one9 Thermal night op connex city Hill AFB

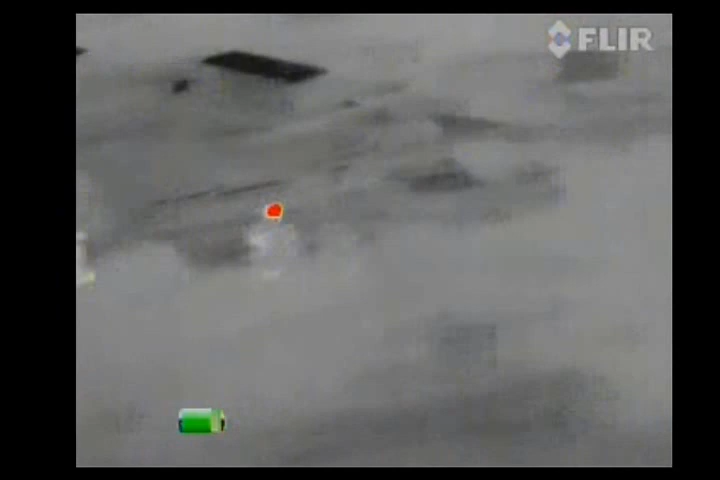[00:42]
at the top of the road. I think that's going to be Sheldon.
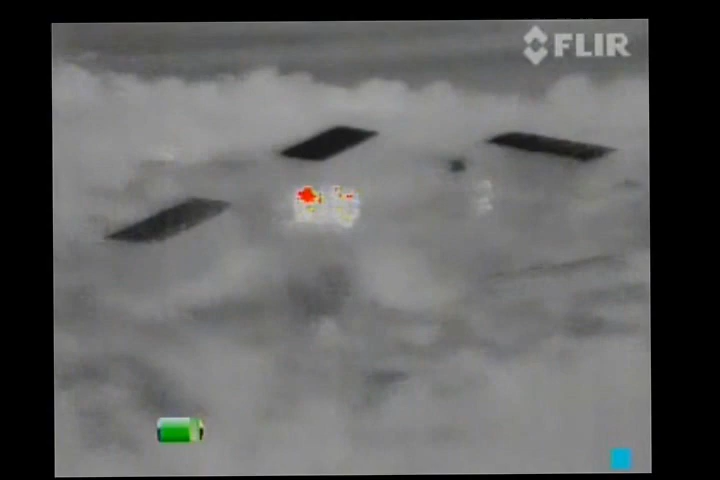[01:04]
Yeah, I would guess so. So let's kill him fast.
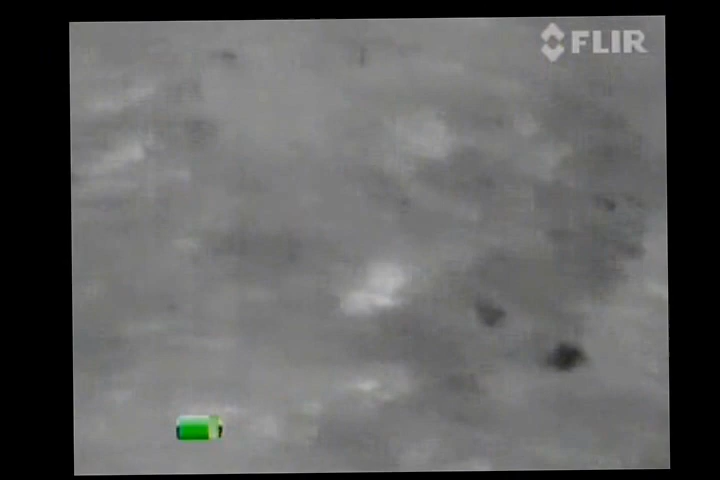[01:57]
I still don't see anybody up at that first connex. I'm headed right now.
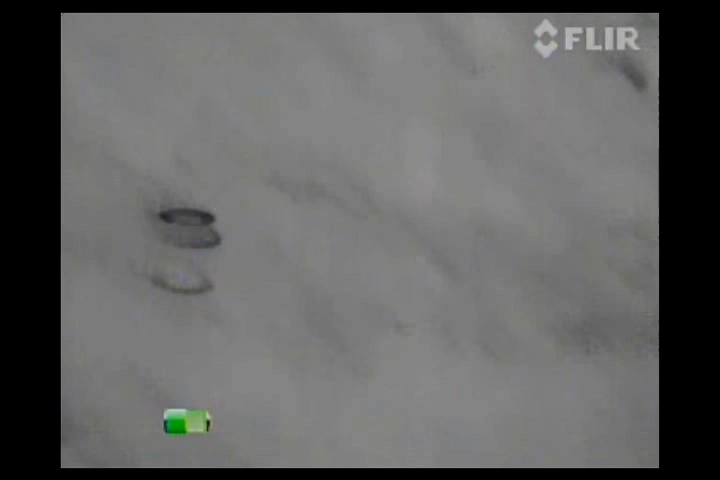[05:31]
Yeah, it's as heavy as they come in the glows.
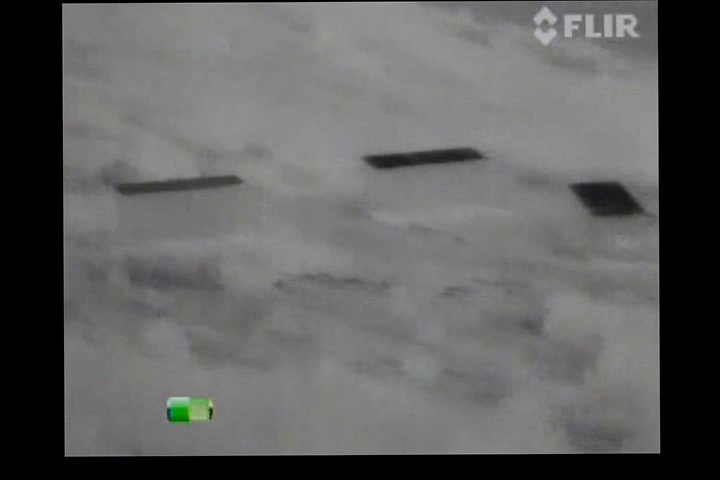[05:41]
Actually one on this side of the connex. He's not that poking out right now. This guy. There's one guy out in the open right there. I did like 3 first meetings.
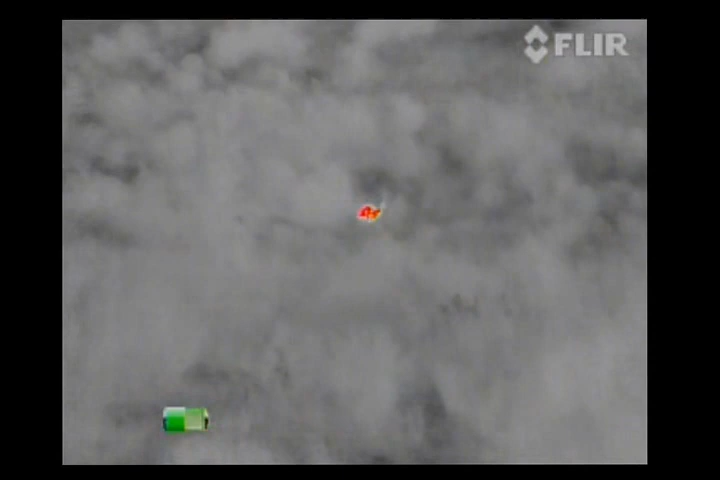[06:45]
I just killed Scorpion, he's coming out dead. He's got the dead light on.
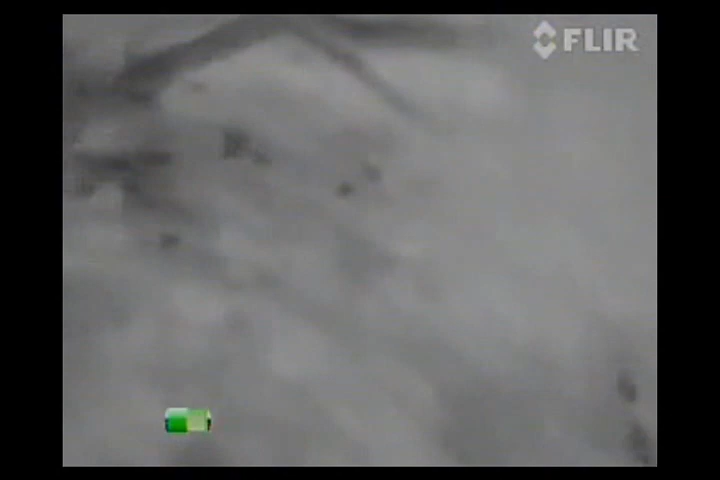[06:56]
I'm gonna swing down and flank around the lower side of it.
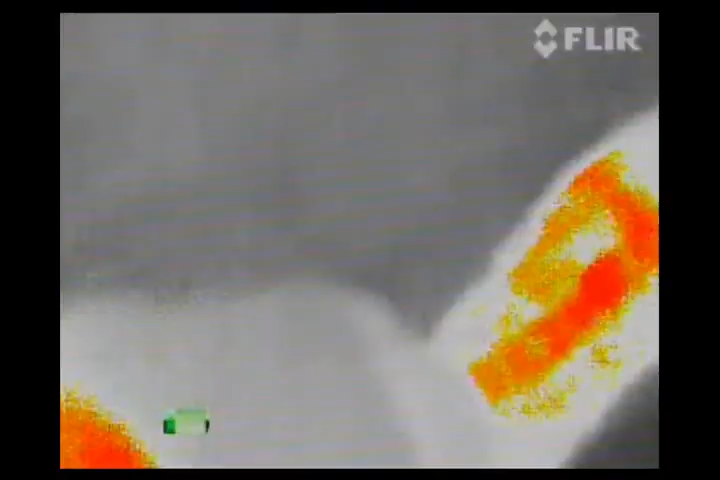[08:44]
Now I'm going to do a sweep.
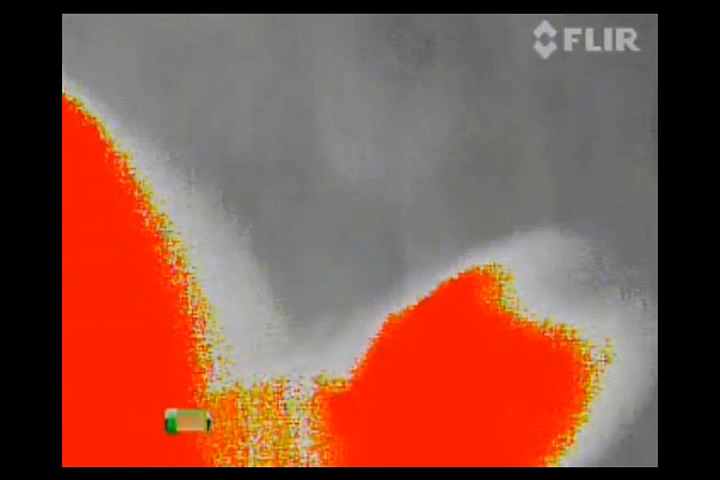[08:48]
Seeing a blue light inside the second connex.
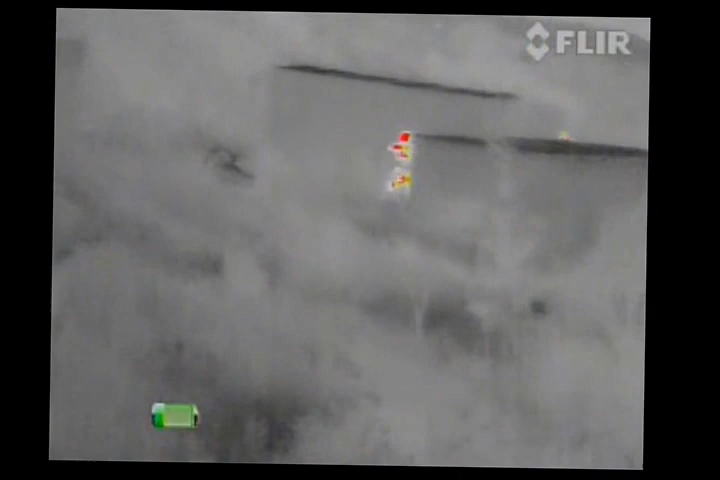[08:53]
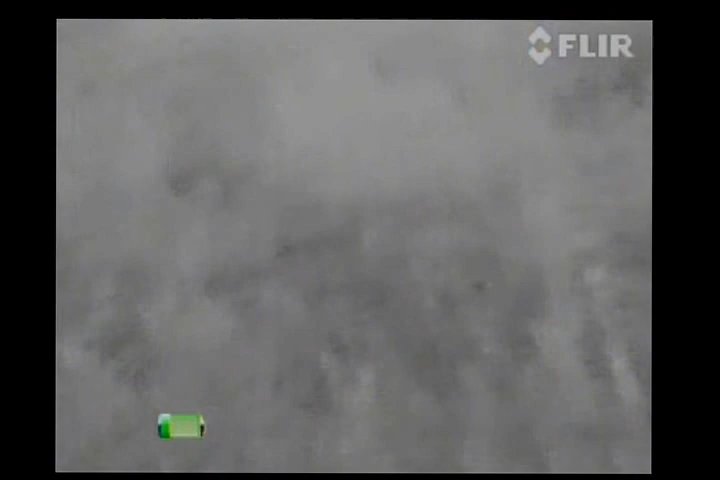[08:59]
There's somebody walking right next to the third connex right now. I feel clearing it.